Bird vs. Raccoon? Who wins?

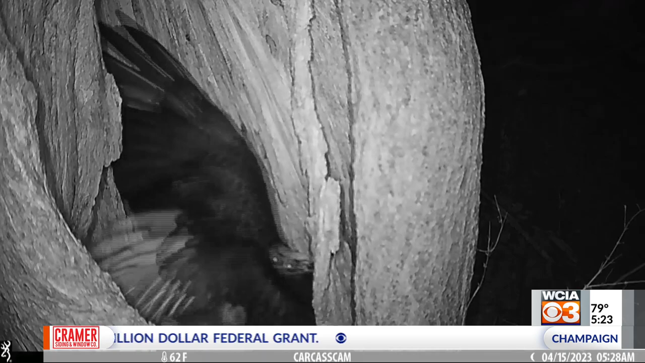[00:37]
She wanted to get her little ones out after they fell from their home in the tree up above.
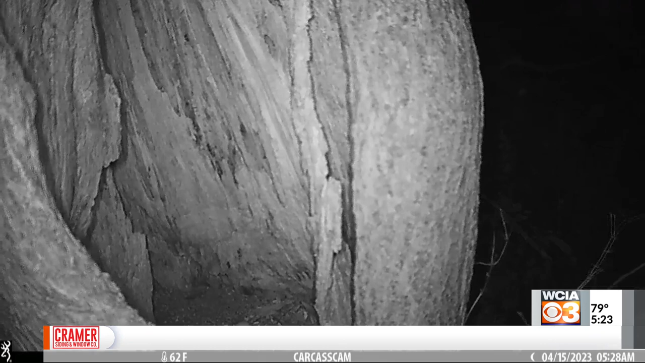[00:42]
Meanwhile the vulture was confused and protecting her own eggs. That led to a scuffle. A nature expert at Allerton Park says they've had this camera looking out of the vulture nest for three years but have never seen anything like this before.